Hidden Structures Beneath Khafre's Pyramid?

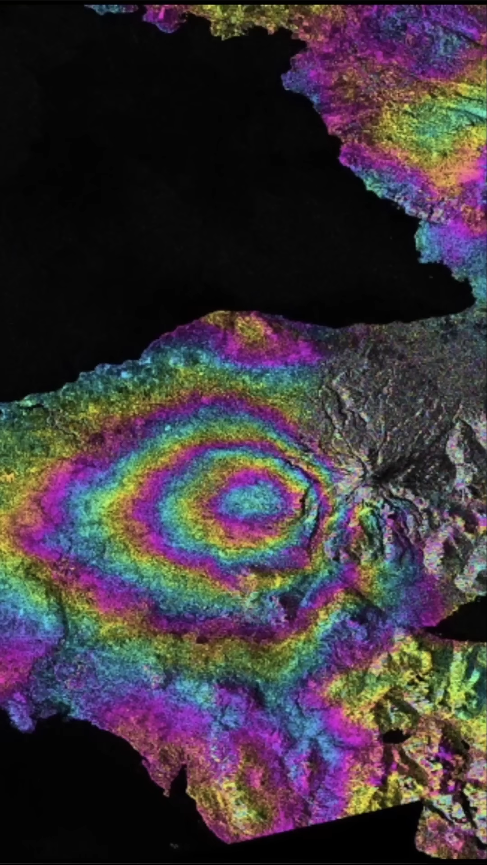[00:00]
So they're bouncing it off the ground using a wide aperture radar from a satellite, and now using advanced processing,